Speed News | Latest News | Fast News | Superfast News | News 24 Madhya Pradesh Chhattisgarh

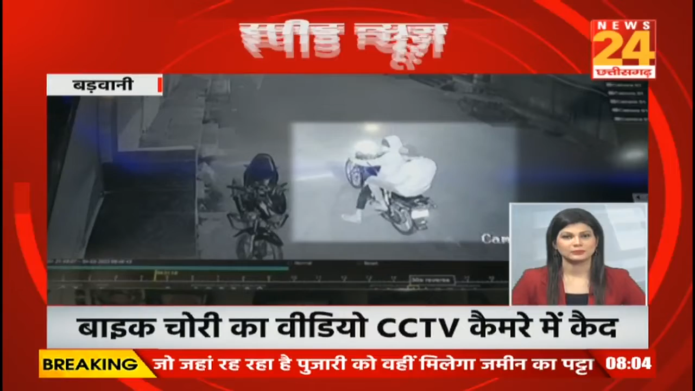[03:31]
बढ़वानी के रजपुर सराफवा बाजार से बाइक चोरी कर टेमला मार्क में बाइक चोड़ कर गई चोर चोरी करते वक्त घटना सीसी टीवी कैमरे में खैट